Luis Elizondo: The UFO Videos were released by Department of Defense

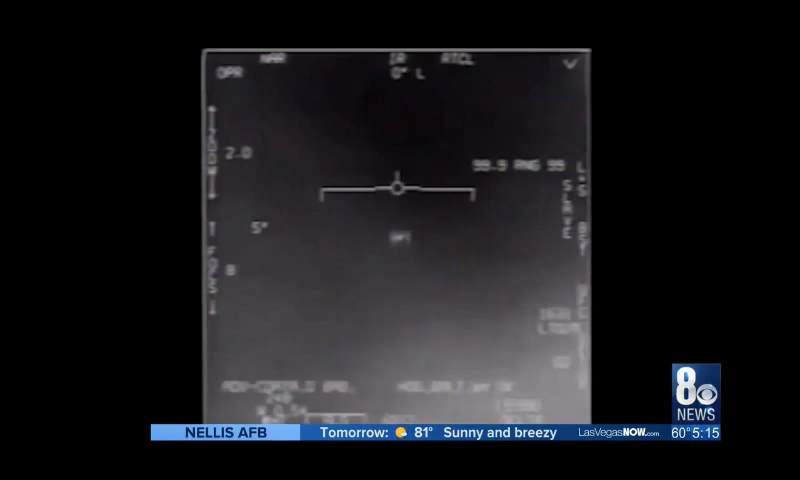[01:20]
The U.S. Navy's 2004 encounter with an object called the Tic-Tac UFO. There's a whole fleet of them, look on the A-S-A. The 2015 incursion by multiple unknowns off the coast of Florida, dubbed Gimbal.
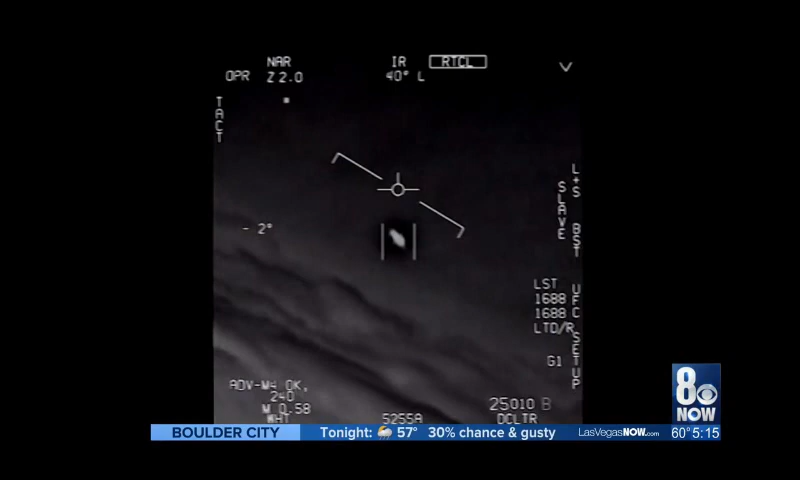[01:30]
And a zippy craft aptly known as Go Fast. Two of these three videos were made public in December 2017, released simultaneously by the New York Times and the To the Stars Academy. The provenance of the videos has been disputed ever since. The videos were released by the Department of Defense.